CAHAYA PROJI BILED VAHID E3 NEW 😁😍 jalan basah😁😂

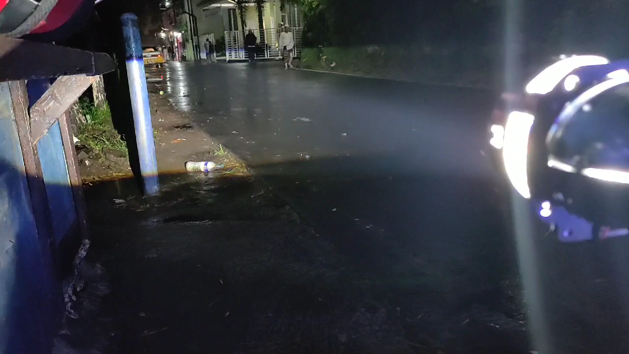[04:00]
Tapi kalau untuk sampingnya sendiri ya masih bagus bilet Hela ya. Ini kalau menurut penjelasan saya.
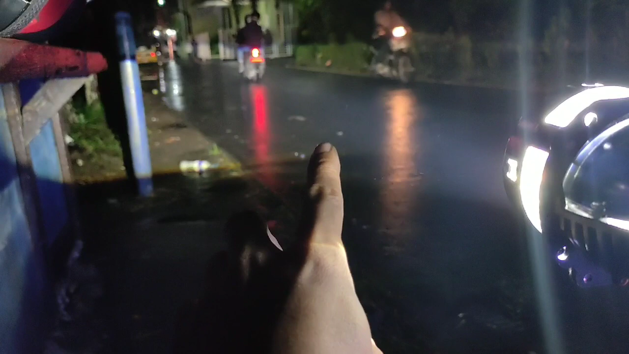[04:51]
Tuh, cahaya bisa dilihat itu RHD. Untuk cahaya tengah, ya itu ada mobil lewat tuh. Itu juga pakai lampu aslinya, tapi tidak terbaca di kamera. Masih jauh sama lampu-lampu yang kayak gini. Nah, pakai lampu langan mobil itu. Kalau untuk cahaya tengah, ini menyerupai bilet helm. Mungkin kapan-kapan akan kita bandingkan dengan bilet-bilet yang lain. Mungkin bilet helm atau yang lainnya lah.